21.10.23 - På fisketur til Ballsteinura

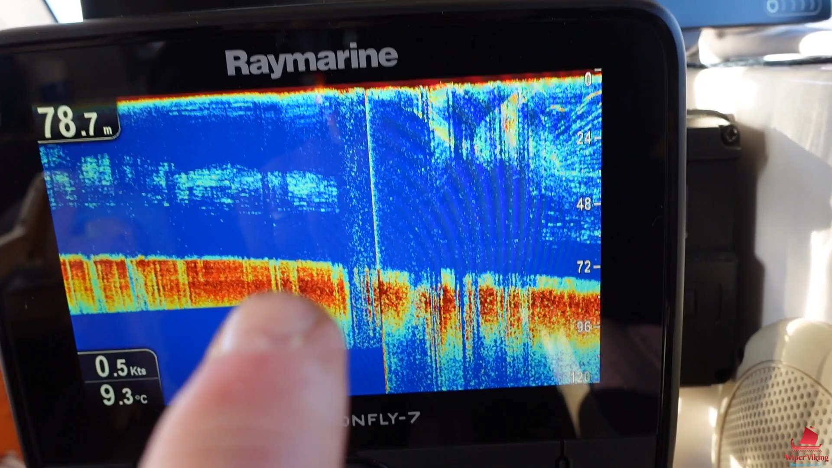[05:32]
On screen: depth 78.7 m, water 9.3°C, speed 0.5 kn
Også er det fesk da dette som står oppi her. Så vi vet at det var godt her.
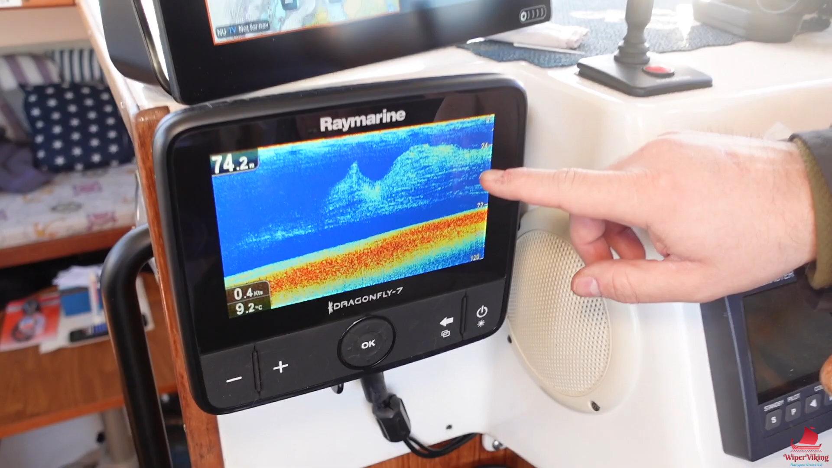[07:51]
On screen: depth 74.2 ft, water 9.2°C, speed 0.4 kn
Så ser det sånn ut. Vi har havbåten her, overflatet der. Og så ser vi at vi ligger på en steam akkurat her.
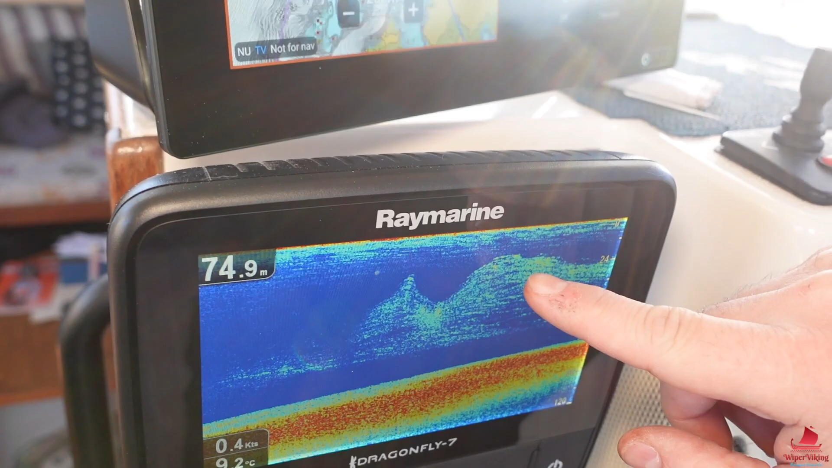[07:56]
On screen: depth 74.9 m, speed 0.4 kn
Og den ligger på sånn fra 24 til 48 meters dybde.